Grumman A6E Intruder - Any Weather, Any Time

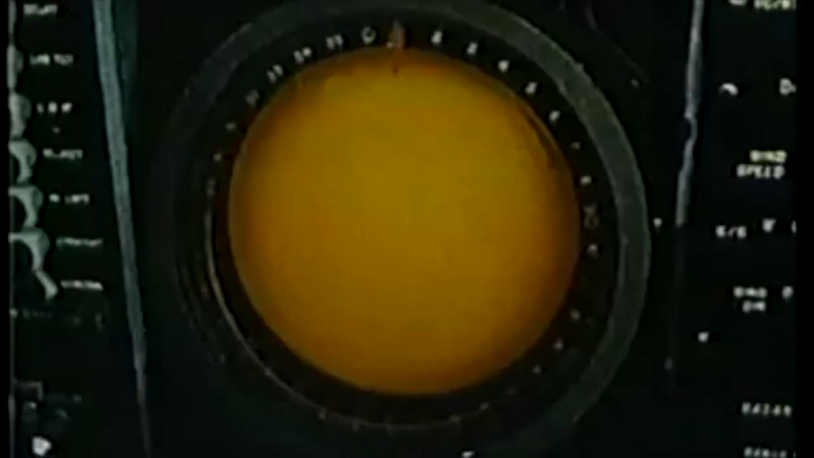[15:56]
A tram version of the intruder with a forward-looking infrared display, or FLIR,